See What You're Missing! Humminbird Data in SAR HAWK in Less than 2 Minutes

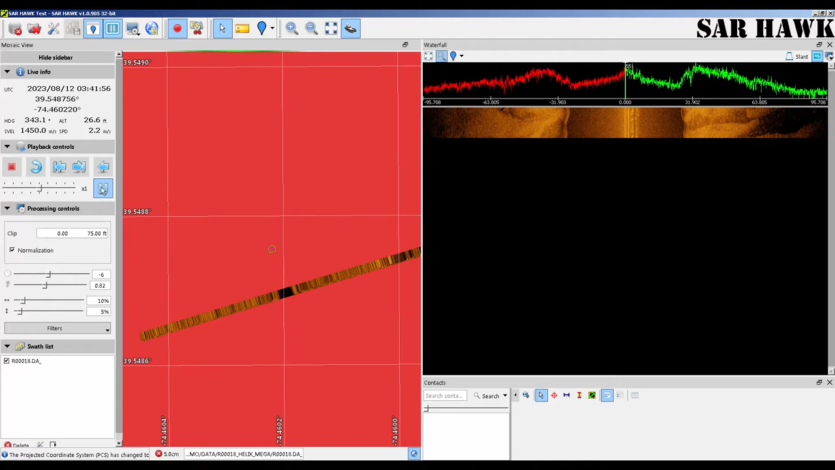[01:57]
And a sonar mosaic will form in the map view.
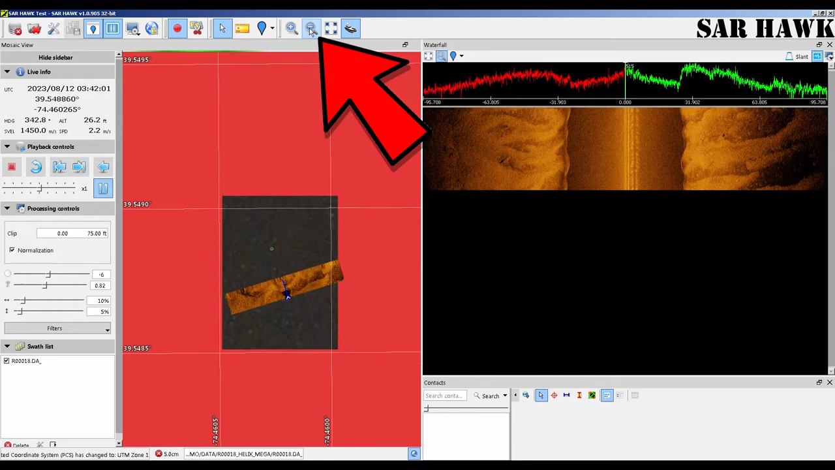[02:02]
Use the zoom out button to expand the map view.
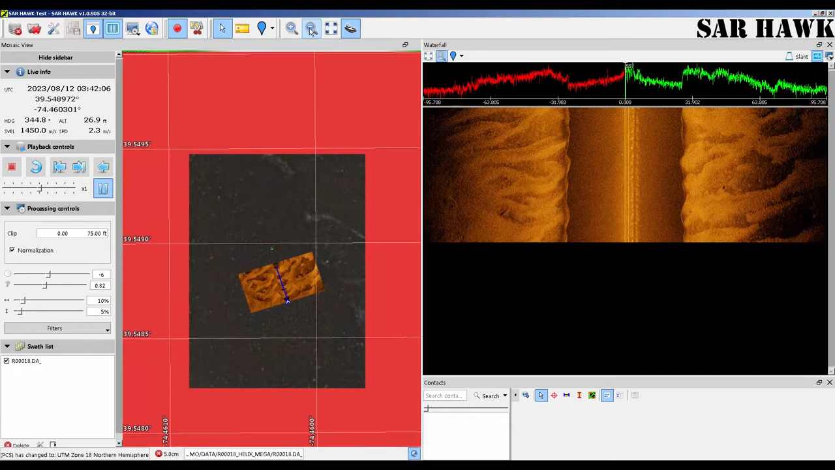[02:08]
If you have a good internet connection SARHawk will automatically add background imagery.
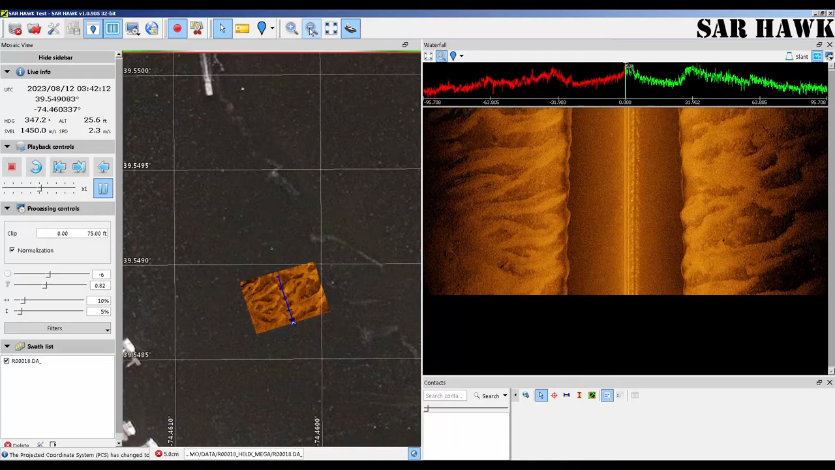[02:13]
Now you are reviewing your Hummingbird data at its full resolution.
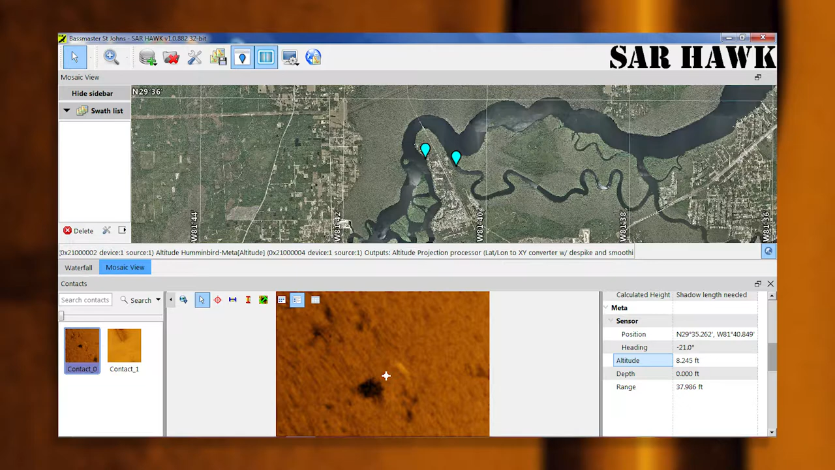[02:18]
And there's so much more you can do. Click on targets, measure targets,
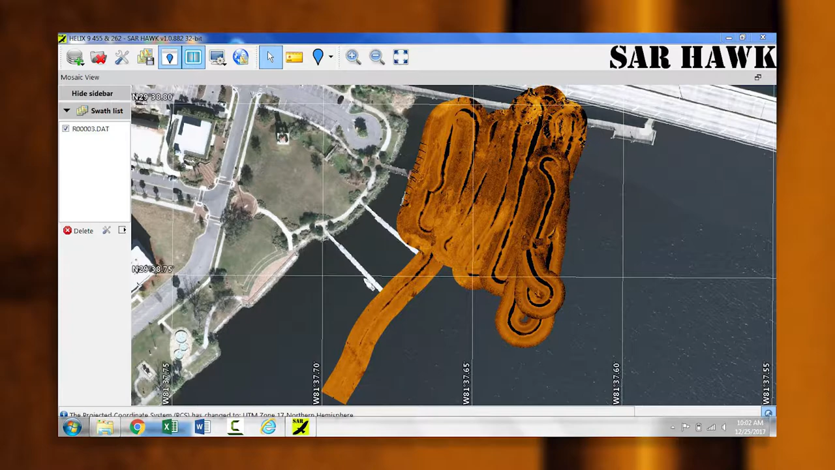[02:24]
export coverage mosaics and export data contact reports.